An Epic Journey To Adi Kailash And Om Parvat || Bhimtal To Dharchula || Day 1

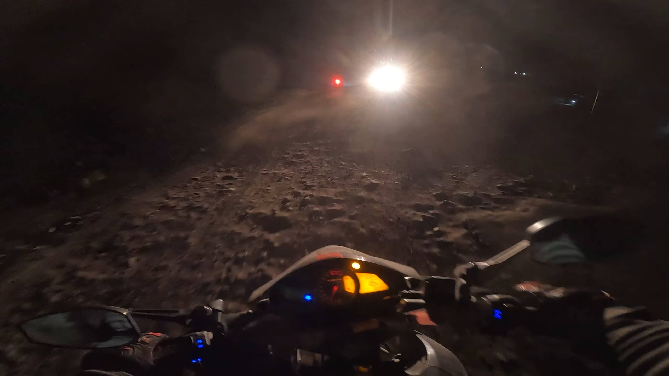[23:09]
तो जहाँ तक सामने दिख रही है हमें बहुत सारी लाइट्स, और मुझे लग रहा है यही धारचूला है, पहुँच ही गया लगभग लगभग।
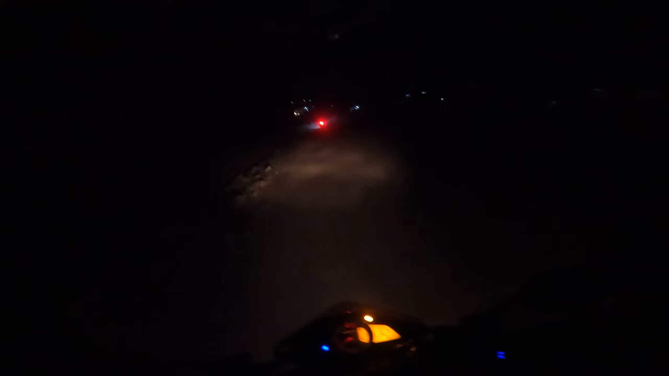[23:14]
रोड है तो भाई बहुत ही ख़राब, रोड ख़राब है, ये जॉल जीबी से आगे जो रोड आती है ना धारचूला, बहुत ही ख़राब भाई। ये जो 30 किलोमीटर का पैच है ना भाई, ख़त्म, बिल्कुल ख़त्म।
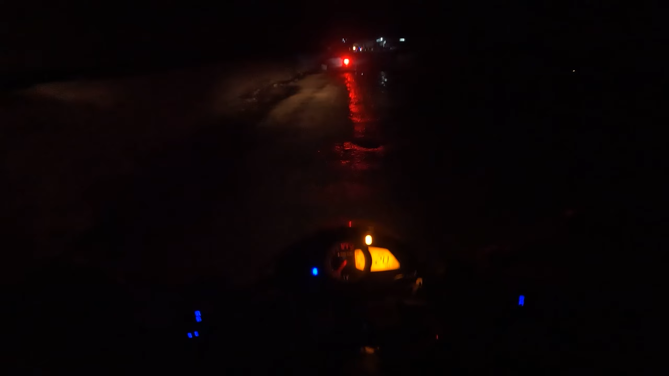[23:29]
तो भाई फाइनली हम पहुंच चुके हैं अपनी डेस्टिनेशन पे, जो कि है धारचूला, और धारचूला में आज का हमारा स्टे है।